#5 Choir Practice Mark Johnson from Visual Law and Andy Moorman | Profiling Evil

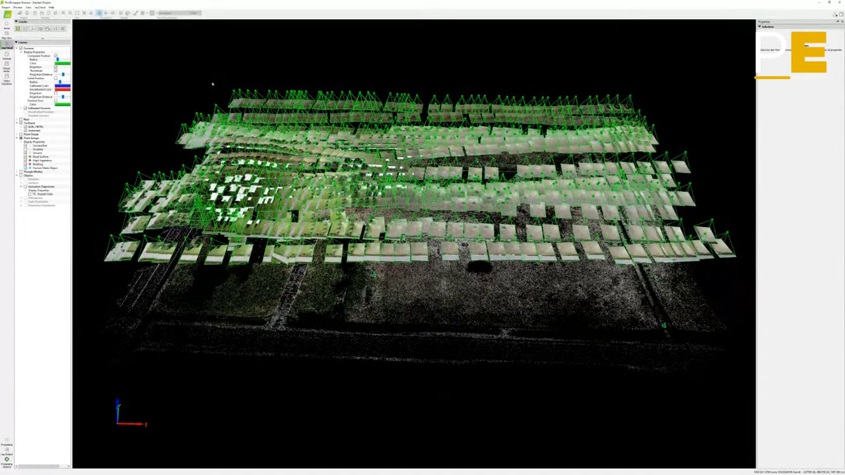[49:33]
So this is the, uh, this is the path that Aubrey flew. And I can actually show you how, uh, uh, if we, I can show how each image, I take it down to the ground.
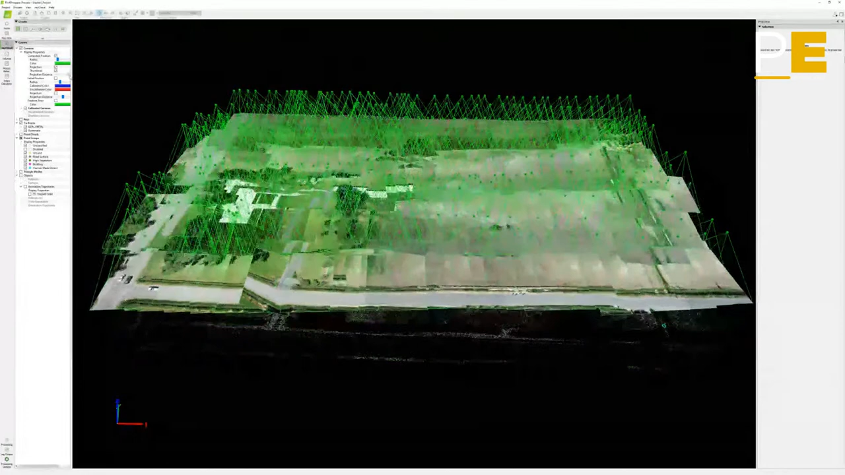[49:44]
You can see how these images all overlap and the computer processes it. And then it creates, I will show you just a second here. Isn't this great, Chris? This is a, this is fascinating. Fascinating. Yeah.
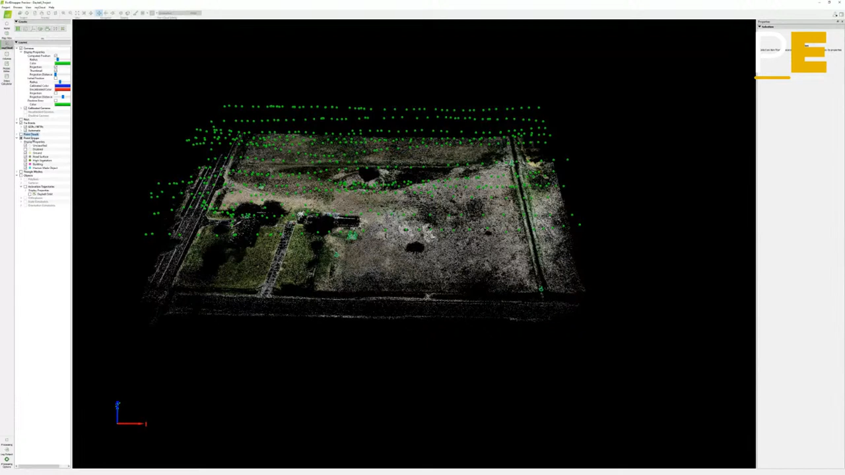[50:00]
I think, think about even the case like, uh, Matthew Checke.
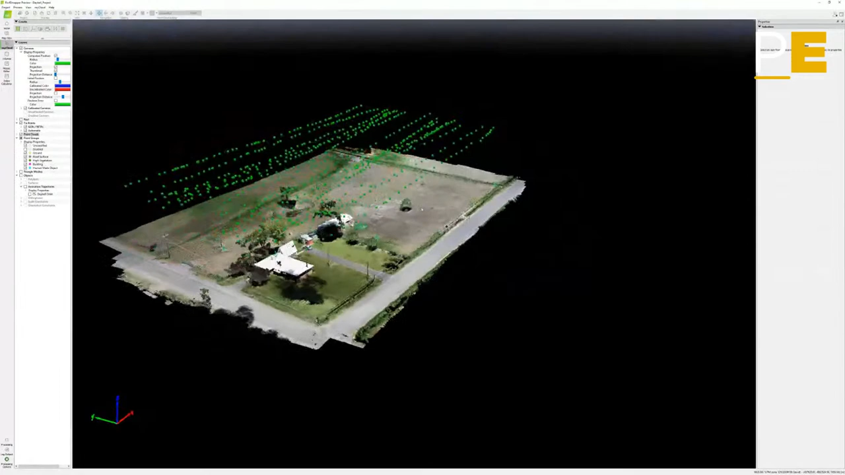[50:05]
And if you'd have this 3d dimension of the beach in, in, uh, Oceanside for that little tykes murder, look at this. I mean, we've got 1,360 folks here. Tell your friends, guys and gals, uh, this is fascinating stuff.
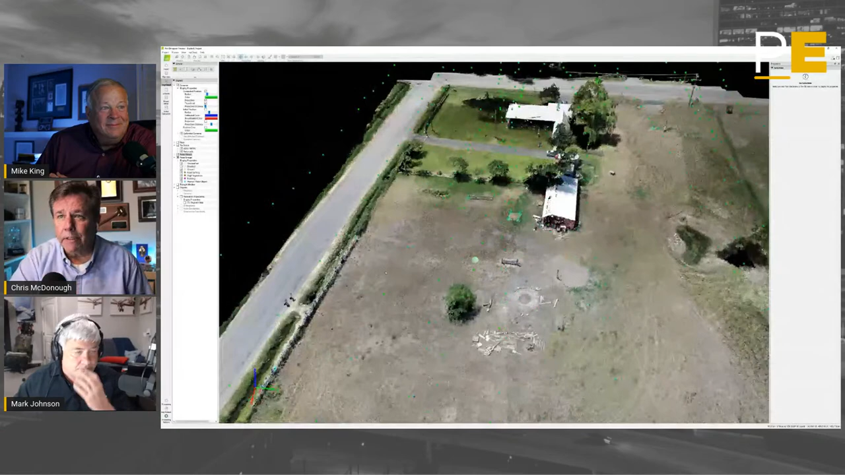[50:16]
So each of the little green balls is a, is a drone position.
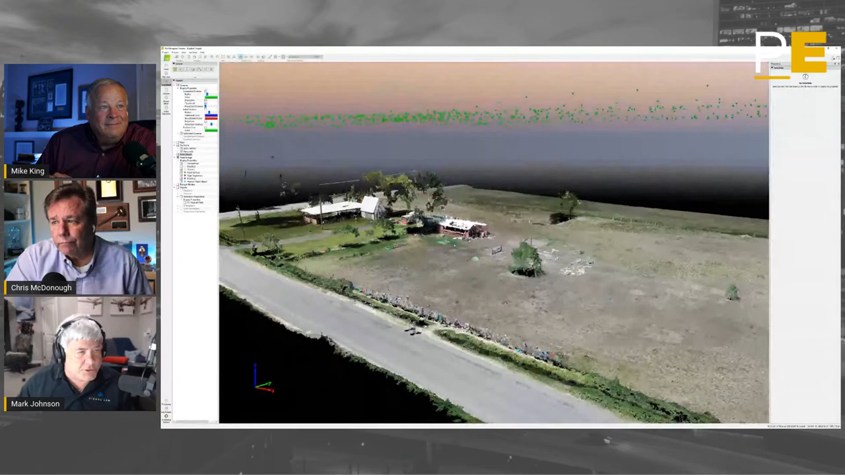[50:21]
And we flew this mission and we processed it to get the three-dimensional, uh, rough model that you see here.
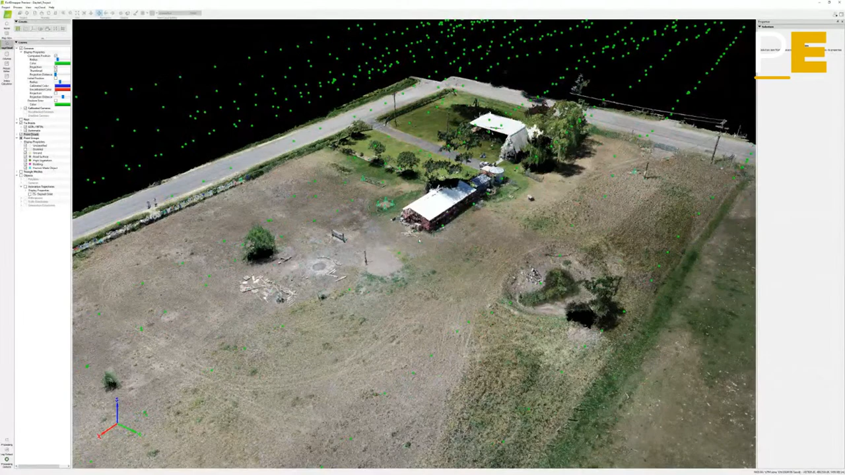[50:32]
I then had, uh, Aubrey go out and fly a series of oblique missions that filled in the vertical, uh, uh, information that's missing.
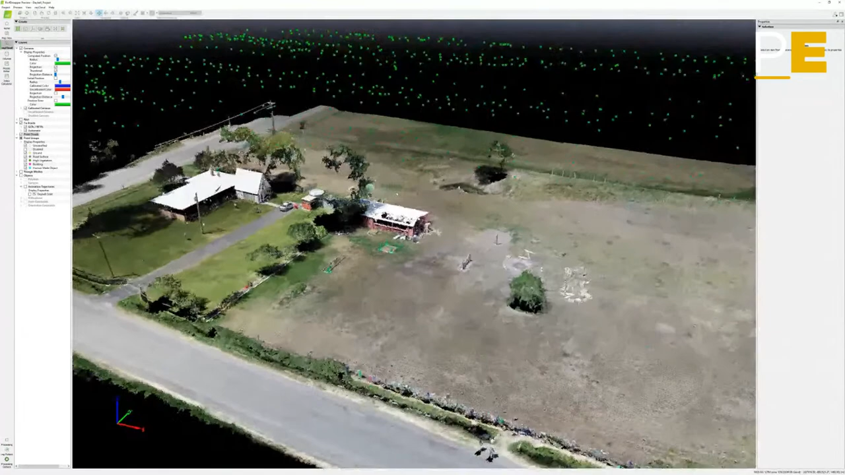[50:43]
Uh, and so what you're really looking at here, these are all points, millions of them that the computer has triangulated. Uh, and,
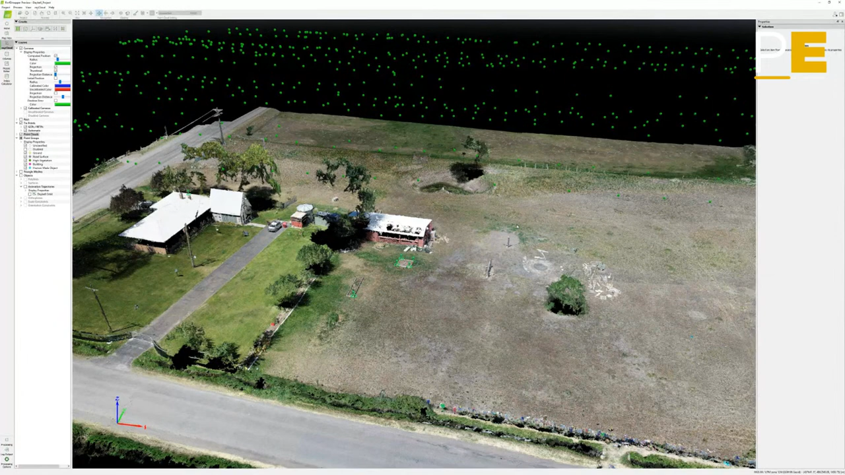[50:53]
and it goes back to a mathematical theory that is that if you have one object seen in at least three different photographs in theory, you can determine where that object is in space. Because if a camera is moved, or if you have three overlapping images from a camera, there's only one place in the universe that an object can be in all three photos relative to the other objects in the photo.
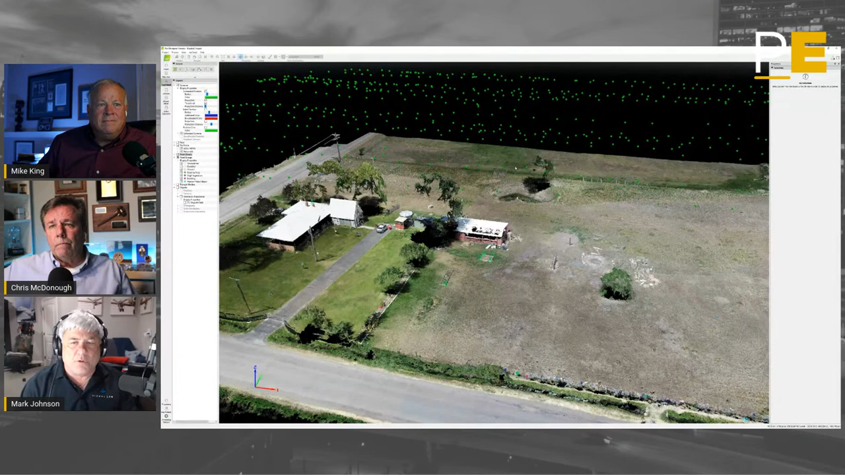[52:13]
And so what we then have to do, given what our purpose is, we want to produce a model that is much more detailed and much more cinematic because in the end, we're telling a story and we're wanting the jury to understand. So we created a model, which I'll now show you the, um, so this is, uh, this is the, the final model. And for purposes of, uh, of KSL, we added, uh, some forensic investigators.
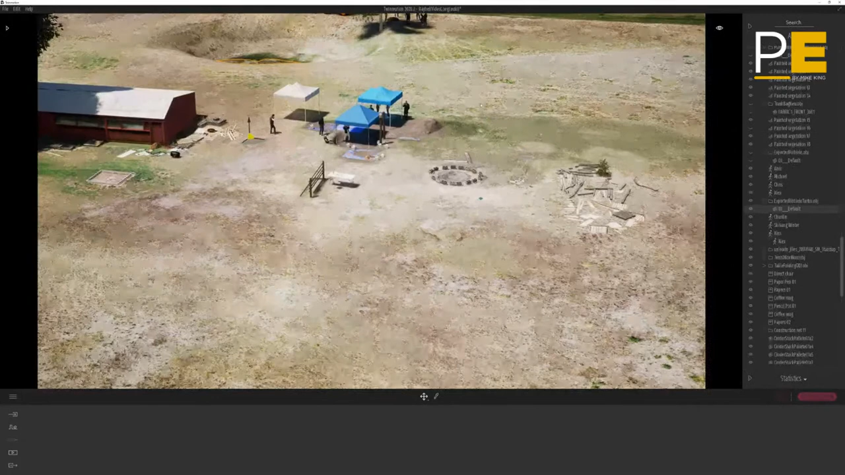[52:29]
Um, now the way I've got this set, I've actually got individual blades of grass and you won't see them until I get close enough, which now you can just see the grass.
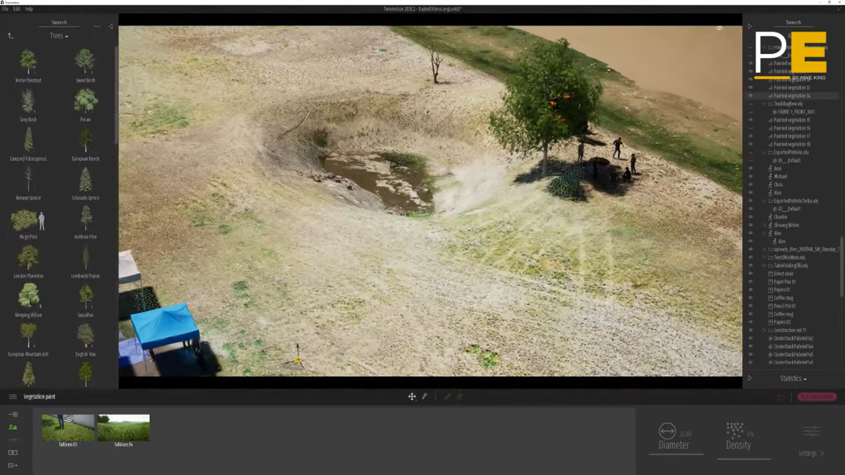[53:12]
Let me pull this up here. So you've got the Daybell property down to the blades of grass.